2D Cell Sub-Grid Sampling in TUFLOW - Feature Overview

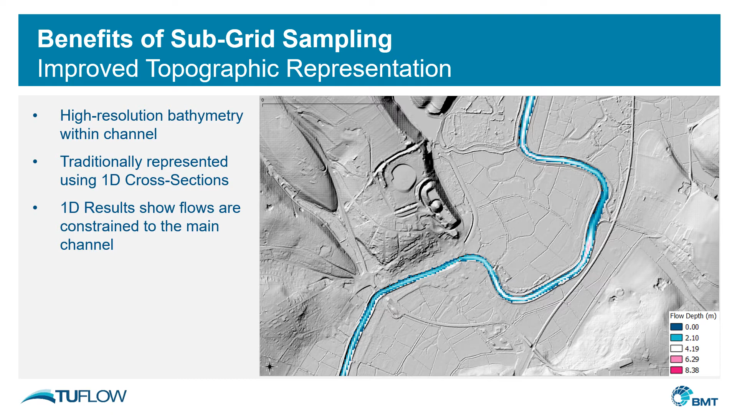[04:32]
Traditionally we may have used 1D cross sections to represent this however such an approach requires time consuming model schematization. Nonetheless we undertook this and we modeled a particular event which shows that the flows are constrained to the main channel. We may however want to represent as a 2D only simulation which typically requires less model build time and fewer assumptions in the hydraulic modeling approach.
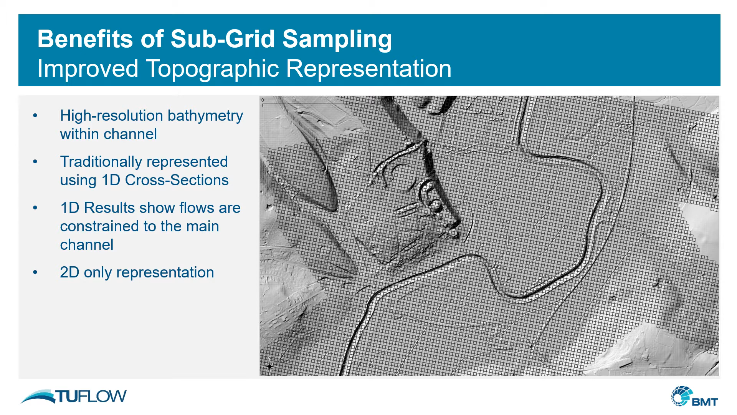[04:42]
However with the traditional cell schematization we would need a model cell size equal to the DTM cell size to pick up the available topographic detail within the river channel. The kind of cell sizes we'd need for this can lead to time consuming simulations. With a cell size larger than the DTM cell size the simulation can be quicker but we end up averaging the topography,
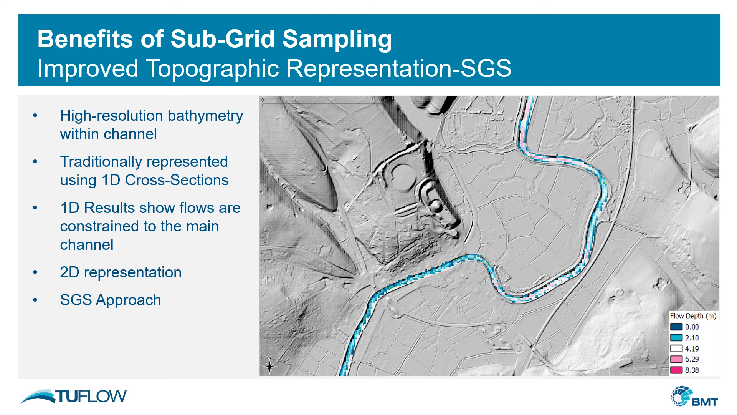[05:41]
By doing so we represent that topographic detail within the channel correctly we better represent the channel capacity and we get results more in line with what we would expect and match the 1D results. These three images show a small area of the model topography from the model shown in the previous slides.